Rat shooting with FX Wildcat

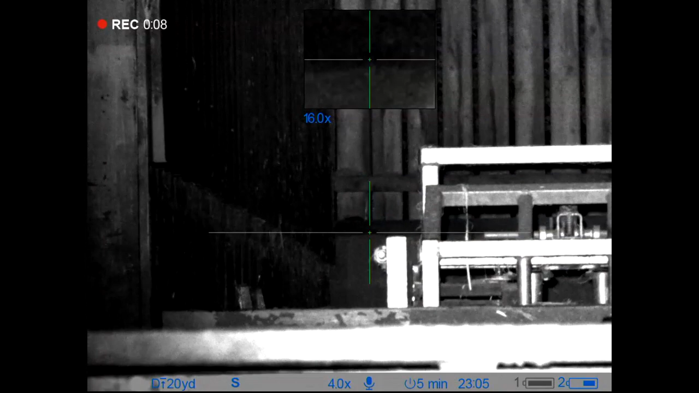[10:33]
I'm looking at it over again. I think there was actually two here.
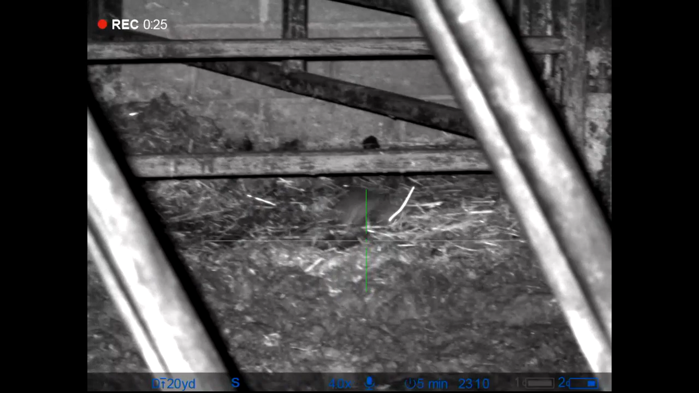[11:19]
I don't see him out of the way.